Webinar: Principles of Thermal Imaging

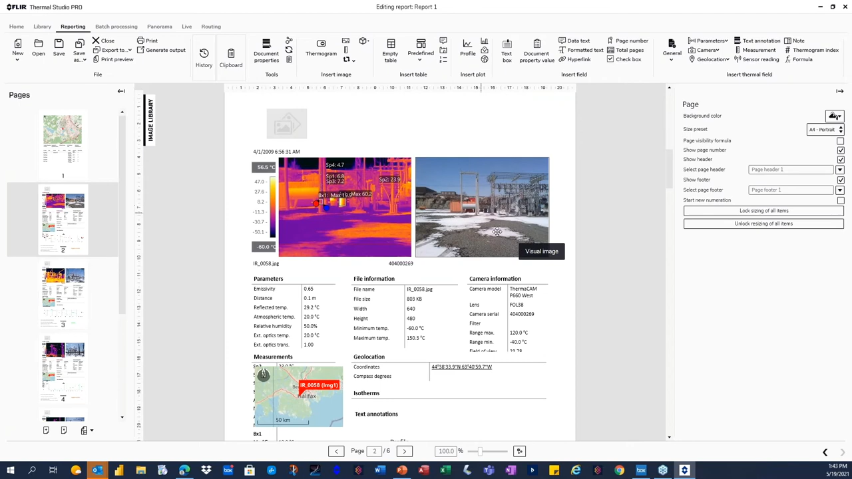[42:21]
So you have your thermal, excuse me, your thermal and visible with a map. And then you have your plotting if you want to as well. But notice this.
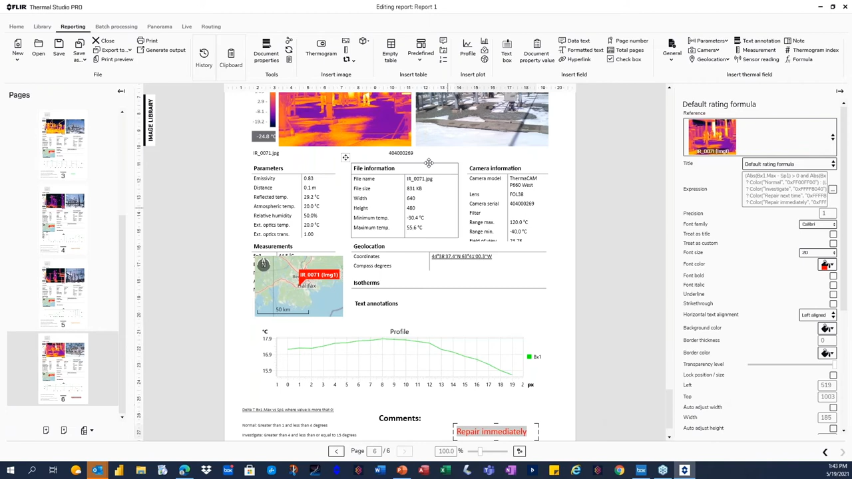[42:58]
What that does is when you load the images, it automatically will give you a status based on what's in the image, looking at box, magnus, a certain spot. You can change that as you wish.
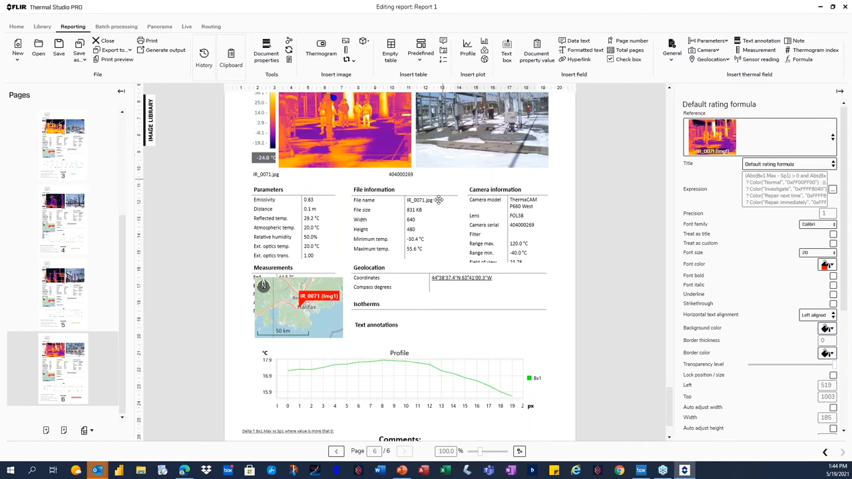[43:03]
But what's nice is you don't have to, your analysis is done for you. Great feature of that.
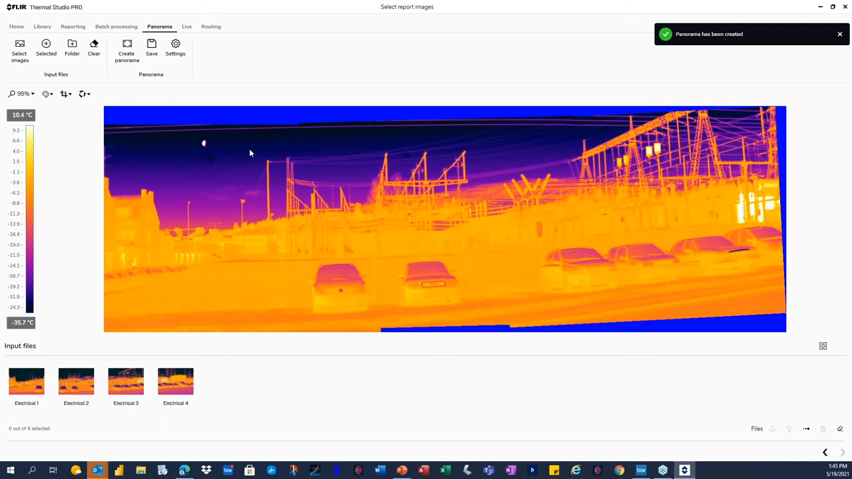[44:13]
On screen: scale top 10.4°C, scale bottom -35.7°C
I can crop it, rotate it if I want it to and all that. I get all the information. And if there was a visible image, we probably would have stitched together as well. Okay.